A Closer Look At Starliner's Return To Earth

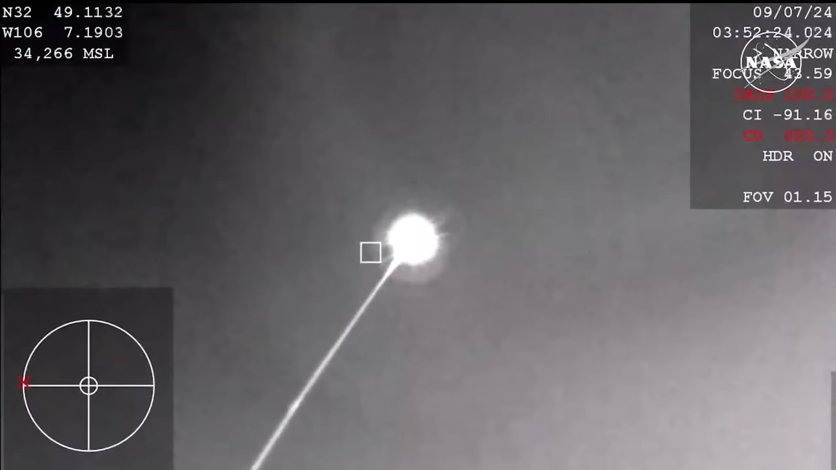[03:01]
Steve Stich said, It was a bullseye landing. Great landing out at White Sands. The one thing we worked a little bit during entry was, for some reason, when we came out of the plasma,
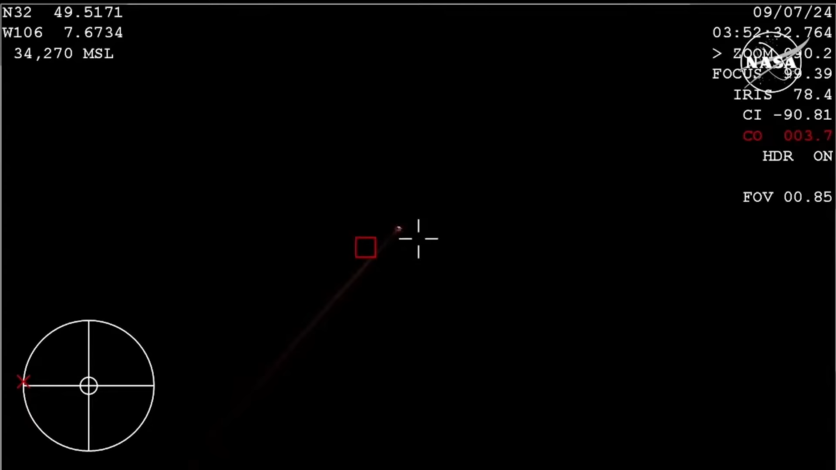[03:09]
the navigation system, we call it the Siggy 3, kind of failed off temporarily. And then that system was brought back on, and it was tracking just fine. Siggy 2 also had a couple little hiccups during entry. We'll have to go look at that, he said.
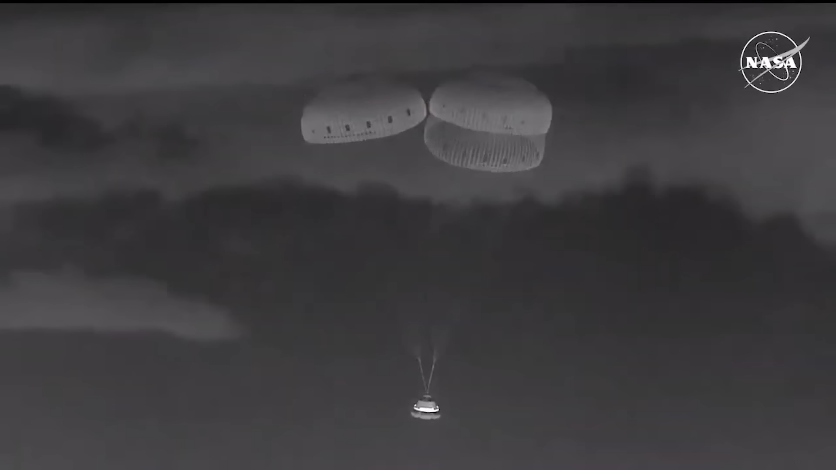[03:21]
Despite these anomalies, the capsule went on to deploy its parachutes and eventually made a safe landing at White Sands, bringing the mission to an end.
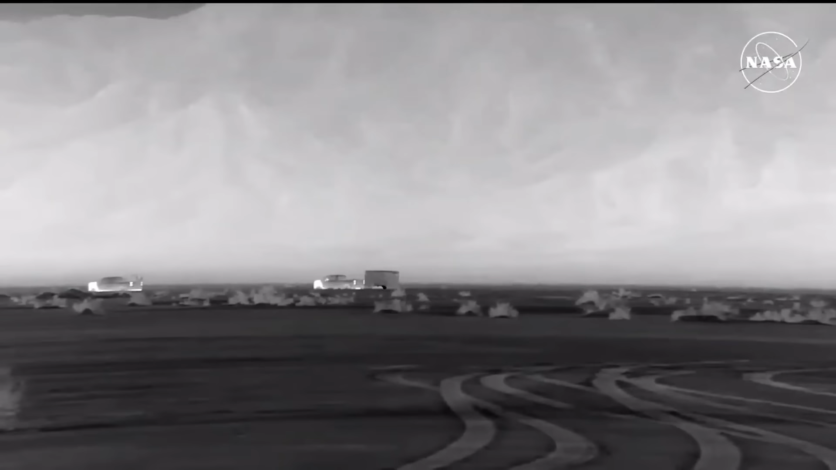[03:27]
Teams then went over and ensured the vehicle was safe before performing a host of different objectives.